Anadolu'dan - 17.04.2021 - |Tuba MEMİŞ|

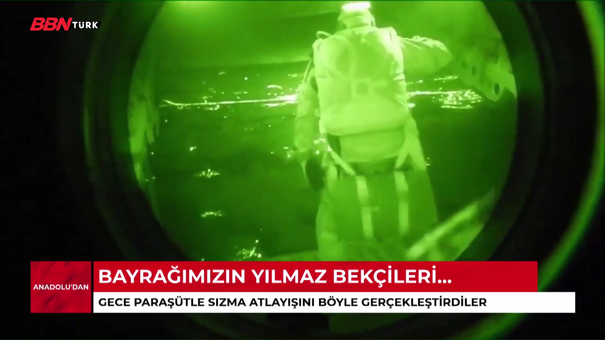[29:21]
Milli Savunma Bakanlığı Özel Kuvvetleri'nin gece paraşütle sızma atlayışına ilişkin video paylaştı. Atlayış için uçak kale olarak bilinen Şinok helikopteri kullanıldı.
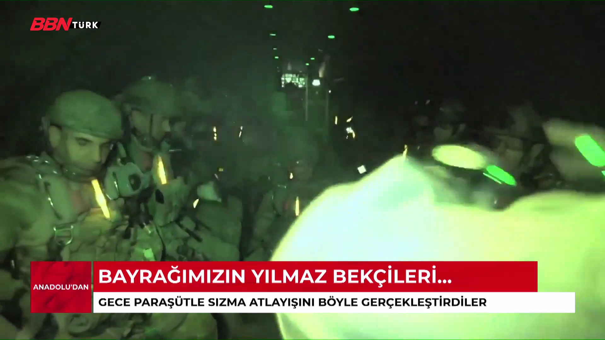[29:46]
İşaretler verildi.
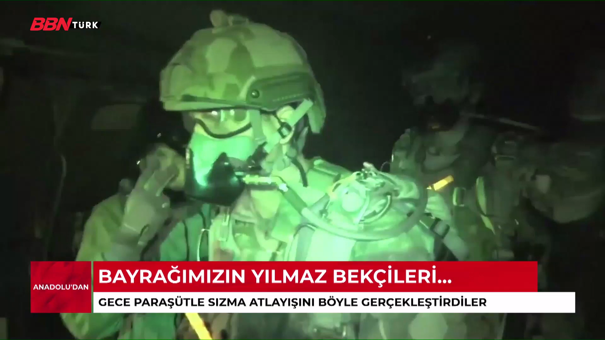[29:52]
Bayrağımızın Yılmaz Bekçileri tek tek atlayışını yaptı.
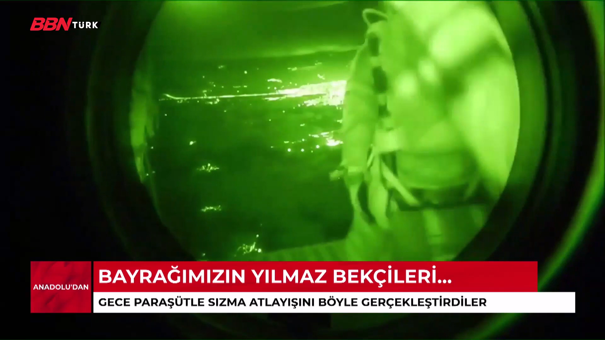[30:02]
En zorlu görevlerin isimsiz kahramanları havada bir süre süzüldükten sonra paraşütlerini açtı.